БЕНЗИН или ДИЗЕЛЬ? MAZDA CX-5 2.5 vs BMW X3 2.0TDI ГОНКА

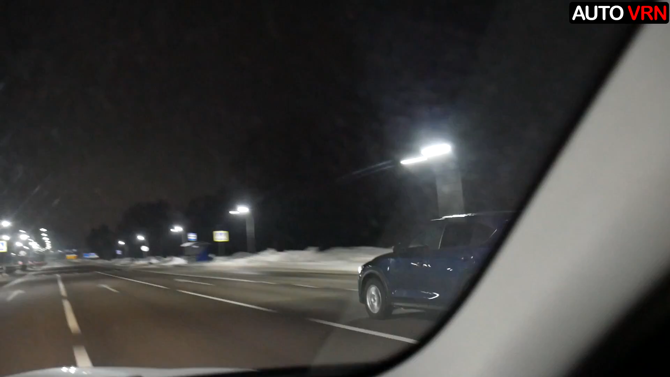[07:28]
150, интересно. Но Мазда все равно уезжает, уезжает она. 160, 170, 180, все.